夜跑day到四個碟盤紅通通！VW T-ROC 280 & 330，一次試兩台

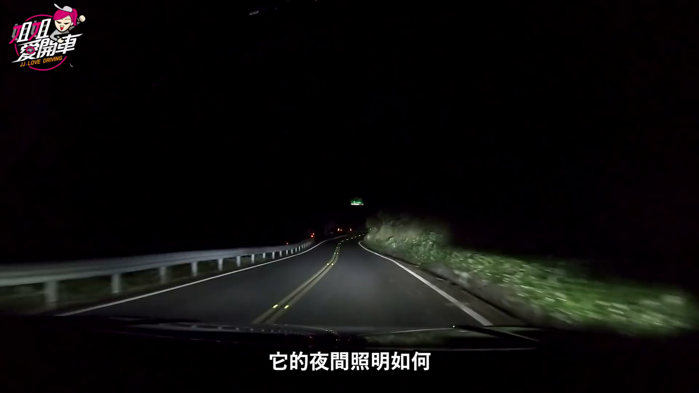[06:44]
夜間照明如何像我們自家車就是有這個好處我覺得就是像上次有講過在夜間行駛的時候左右兩側看不太清楚的情況下它在除了高視拍很清楚之外連車速照相你也可以看得很清楚它躲在哪裡那它的辨識度比如說像現在我們進入隧道的時候它自動把燈把它切為進燈等一下你看我們出去隧道之後自動會打開開了開了你看這個圍牆